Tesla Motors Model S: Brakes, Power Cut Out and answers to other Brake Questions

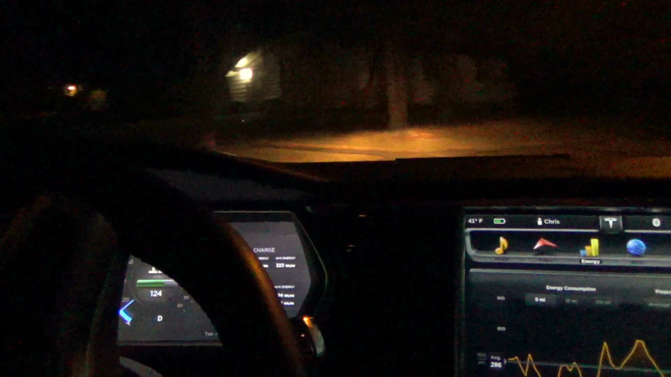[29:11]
Is we can play around like this at night... And we don't bother anybody... Alright... I'm holding... The camera level... To give you guys an idea... Of the steepness of the hill... So... I'm holding it... The camera level with gravity... And... Brakes on... See that... Roll backwards... Let's do it again...